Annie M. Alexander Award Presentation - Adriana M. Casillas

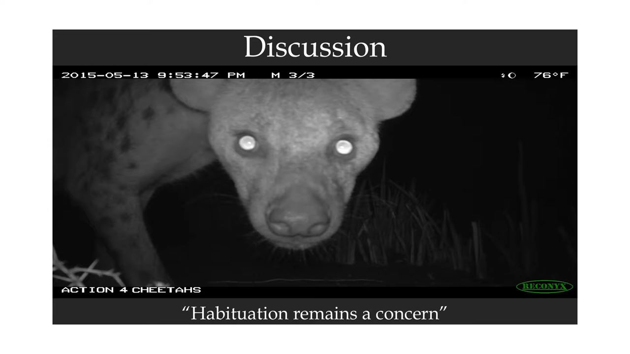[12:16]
carnivores weren't as frequently seen at grad-led sites, whenever they were seen they stood very close to the camera,